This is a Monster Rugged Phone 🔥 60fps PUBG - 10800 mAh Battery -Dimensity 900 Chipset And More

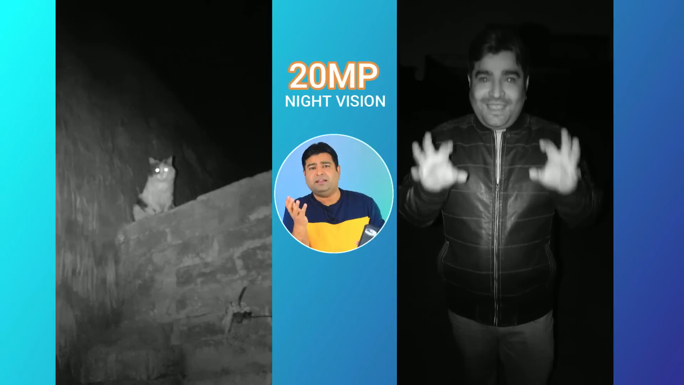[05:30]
like आप full dark के अंदर videos निकाल सकते हो, अब यह यहाँ पे इतना useful नह जो sensor है,